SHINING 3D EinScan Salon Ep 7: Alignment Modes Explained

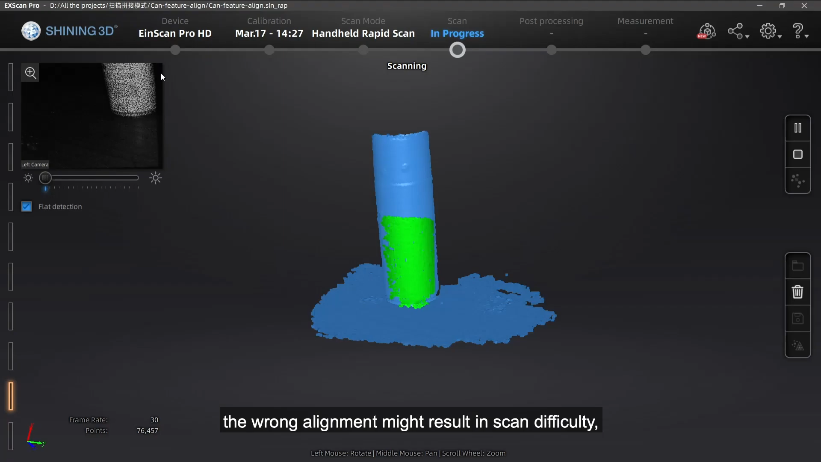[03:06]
The wrong alignment might result in scan difficulty,
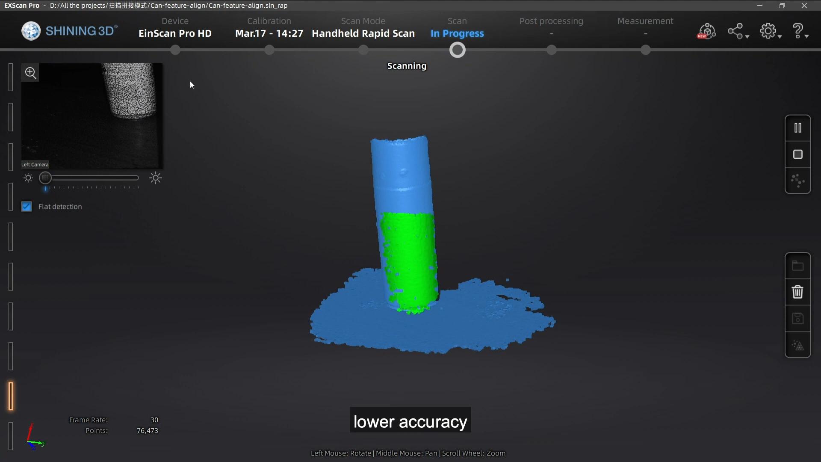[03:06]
low accuracy and overall bad scan quality.
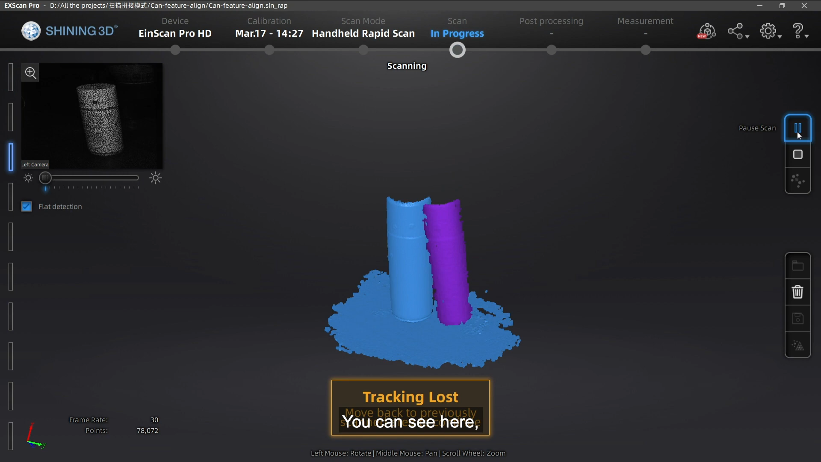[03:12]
You can see here I'm trying to use feature alignment for the can.
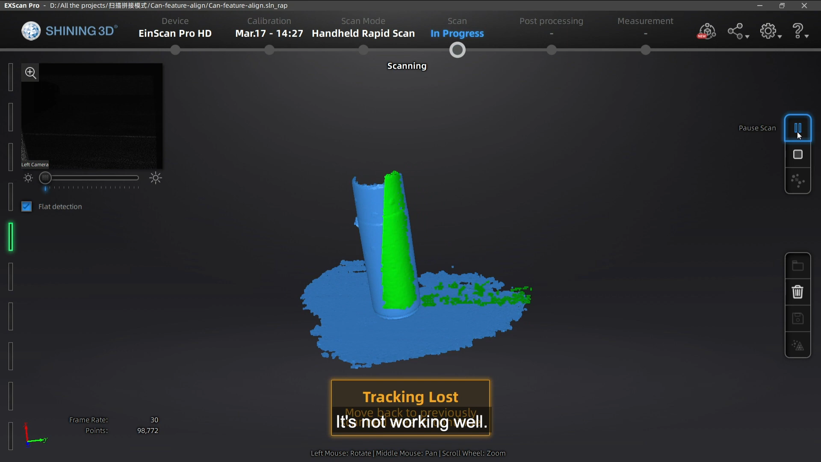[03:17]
It's not working well. And sometimes you even get misaligned data. Apart from all this, I know you still have some questions.